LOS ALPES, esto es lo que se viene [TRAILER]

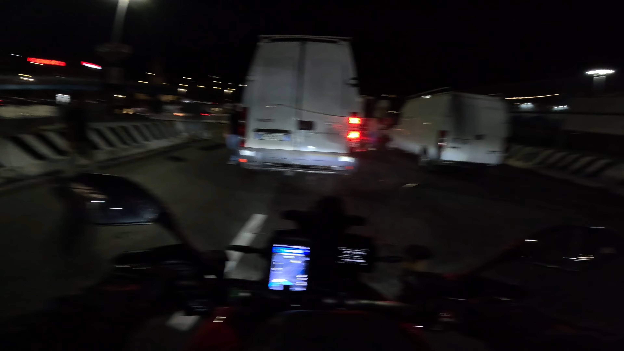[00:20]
Eso de aquí son polis también, ¿no? Hay un peaje aquí, tú, ¿qué es esto? Se me atropella un camión.
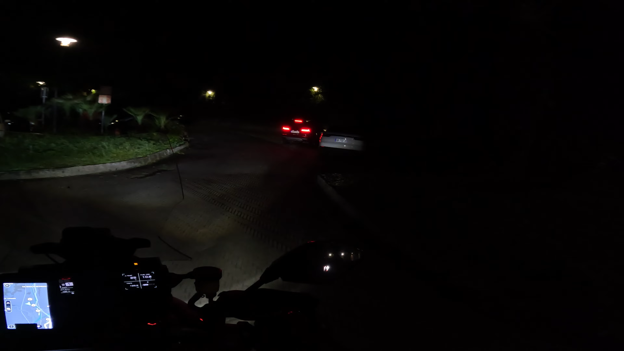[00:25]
Bueno, habiendo un Porsche y un Audi nos van a robar a nosotros. Si vuelve, vuelve, pues me queda una situación un poco compleja.